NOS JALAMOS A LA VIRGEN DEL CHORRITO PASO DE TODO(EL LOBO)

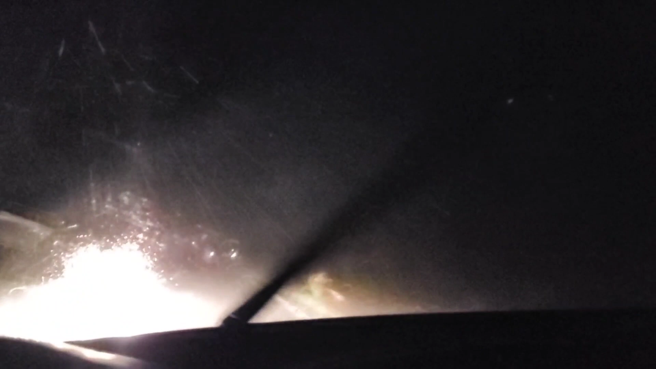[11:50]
Venimos a 50 barras de 60. Los parabrisas no se dan abasto. Y traigo las cervezas prendidas. Está cabrón, una sed. Mira, mira, qué perro se mira. No le has puesto la máxima luz, ¿sabes? Ah, ahí está. Ahí la puse ya.
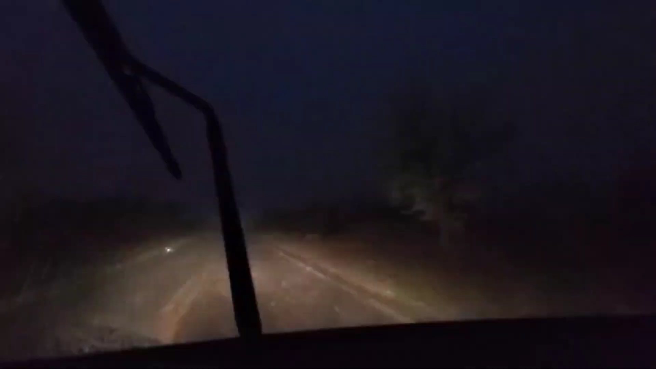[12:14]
Ahí la puse ya. Ay, güey. Mira, mira, mira. Ahí le puse la alta. Mira, Ronce.